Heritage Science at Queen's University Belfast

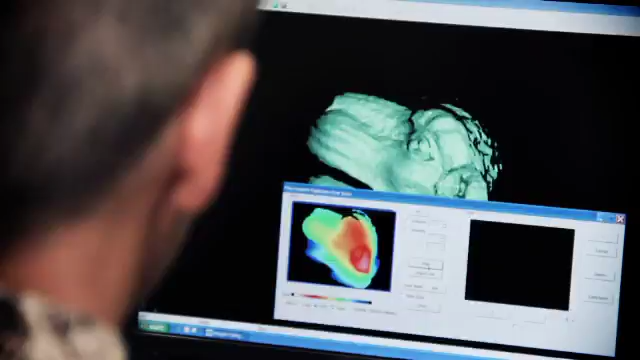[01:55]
After it's done the fourth laser sweep, it also captures a digital photograph of what you've just taken which can be mapped onto that scan.
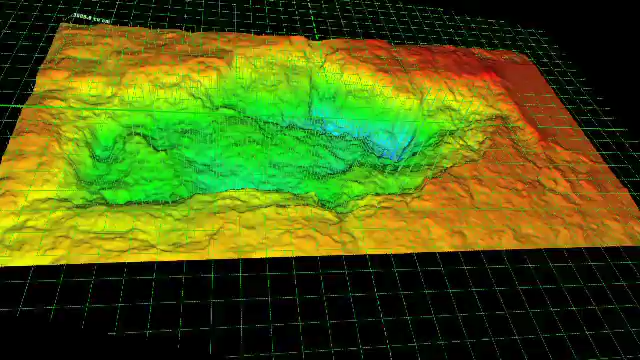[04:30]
it also records a reflectance value of the surface and this is very useful.
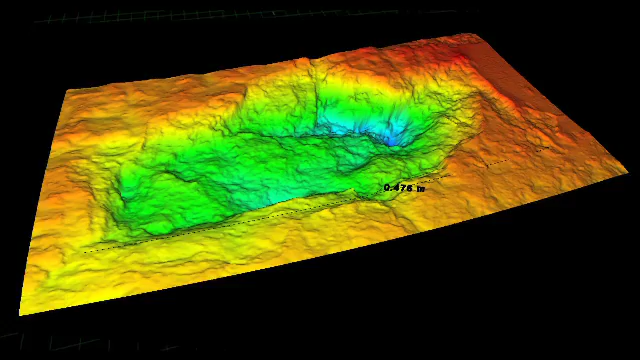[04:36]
Initially we thought there would be very little change on these surfaces,
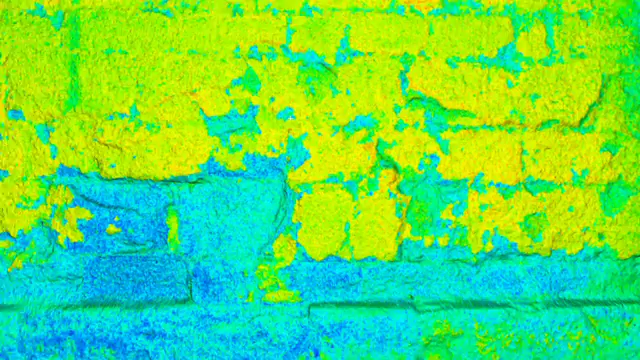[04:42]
but what we have actually found is that quite a lot of material is being lost from these blocks per annum.
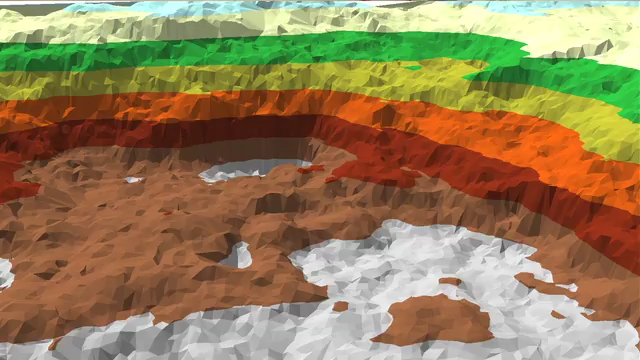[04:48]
And we were able to calculate that volume loss using this very high resolution technology.